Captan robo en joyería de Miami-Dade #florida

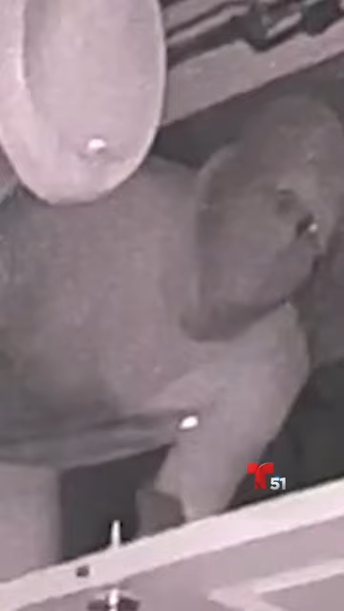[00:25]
Para ese entonces ya era demasiado tarde. Los presuntos delincuentes movieron muebles, revisaron la caja registradora y se llevaron el contenido de varias vitrinas.